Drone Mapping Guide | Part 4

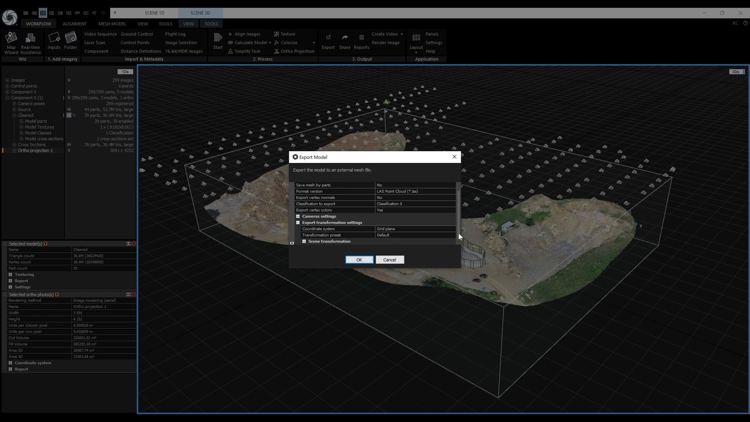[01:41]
Just check the coordinate system and make sure that it is set to project output. And click on OK. Next will be the ortho projection. Before the export, we need to select it. In the filter window, we'll search for ortho. And click this tile.
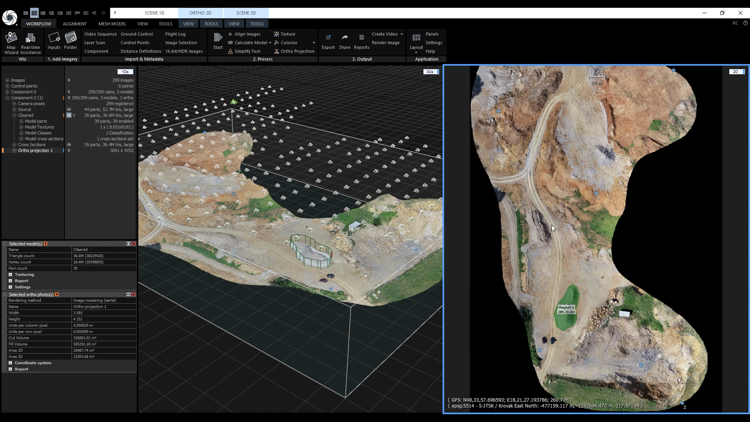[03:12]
To export the contours, we need to select the ortho projection and contours. Again, I will search for DXF and pick contours this time.
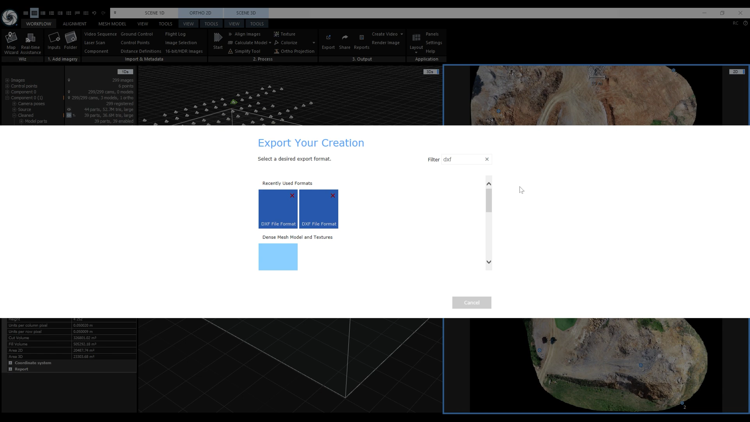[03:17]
Again, I need to create the folder and save the file right there.
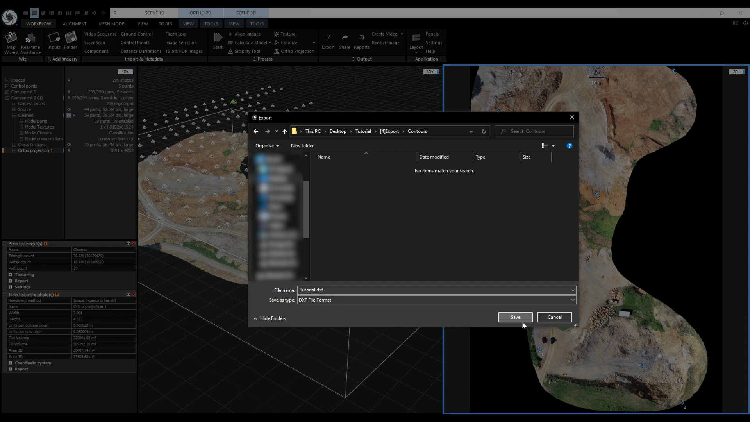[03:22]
We'll export the projection parameters to an rc-ortho file. We only have one set of contours, but here we could choose the set if we have more of them. We can also specify the minimal length and the tooltip will explain that the contours shorter than the minimal length will not be exported. Let's click on OK.
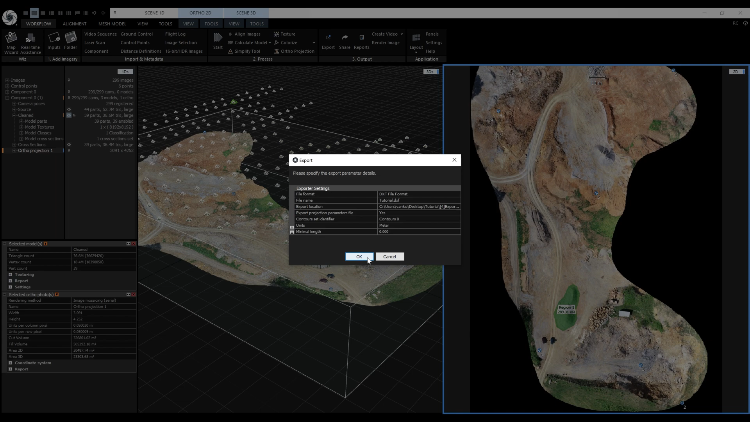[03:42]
Those are all of our exports and now we are going to generate the reports. We'll export the registration and georeferencing accuracy report, selected ortho projection report and the map view report. So from the menu, let's pick registration. Just like the exports and save it somewhere on your drive.
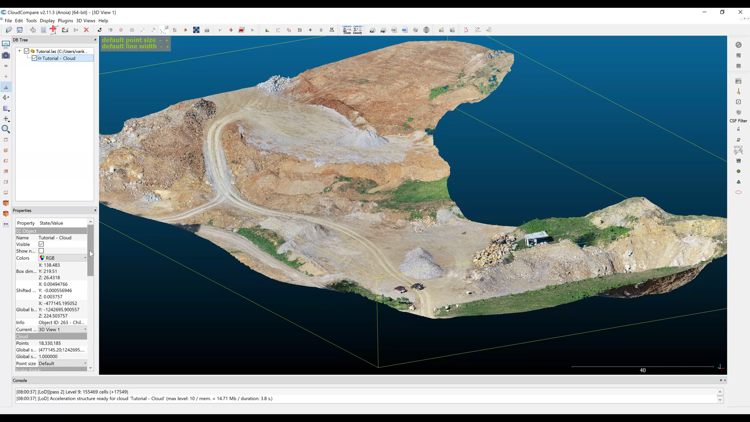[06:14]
Let's go to Colors, switch to Scolor field and change the active Scolor field to Classification.
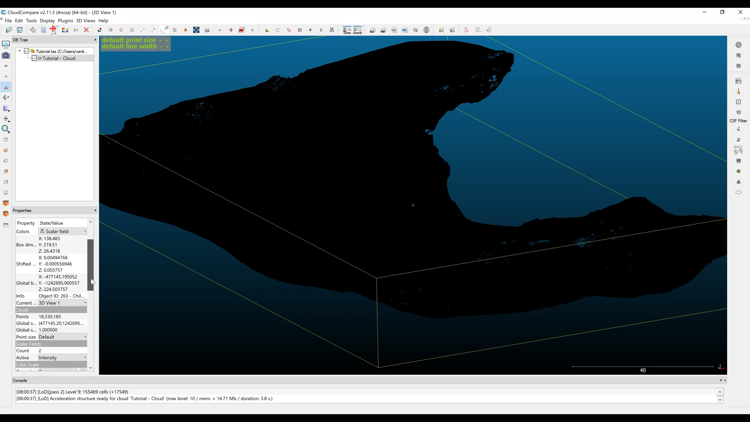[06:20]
Let's turn on the shading so we know what we are looking at. Let's go to Display, Shades and Filters.
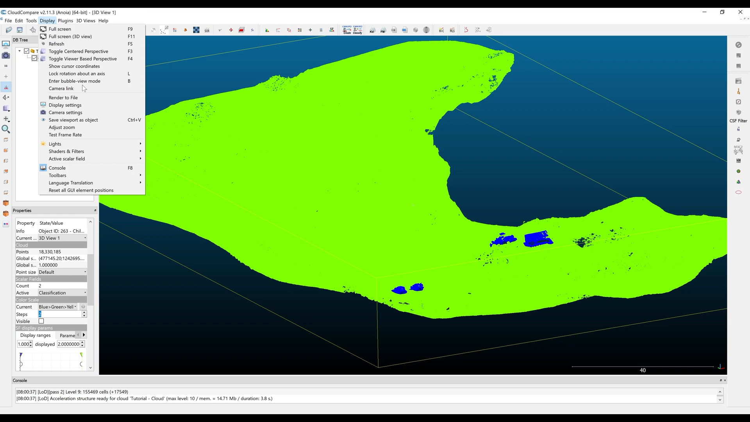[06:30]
Let's activate EDL shader. Now it looks much nicer. We can see that we have the ground class in yellow and the artificial object class in blue. Here are the two cars, here's the bulldozer and here's the shack. Let's add the contours. Again let's click on Open and let's pick the contours this time.
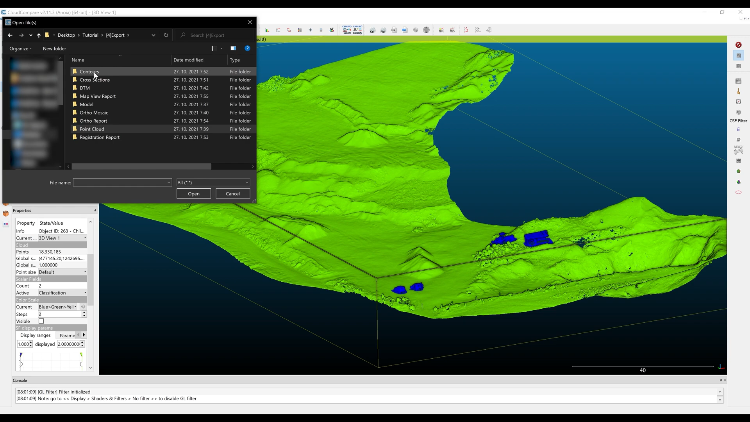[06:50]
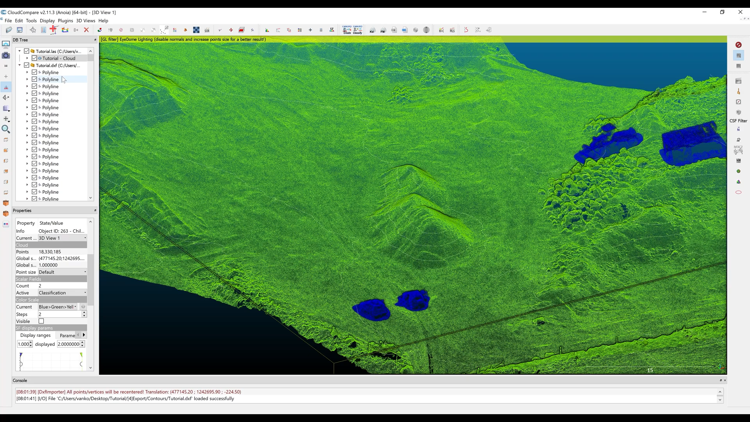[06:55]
To make them more visible, we'll disable the dense point cloud and we'll rotate the view like this so we can see that the contours are also in 3D.
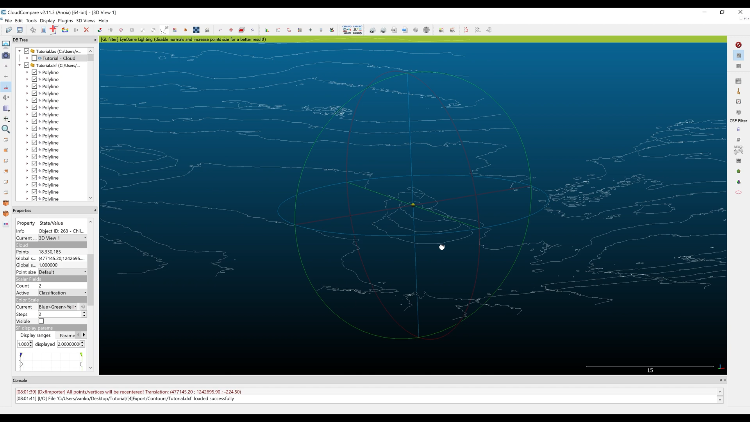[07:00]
It's the same with cross sections so let's quickly add them. And now with all the data imported, you can start working with it inside of Cloud Compare.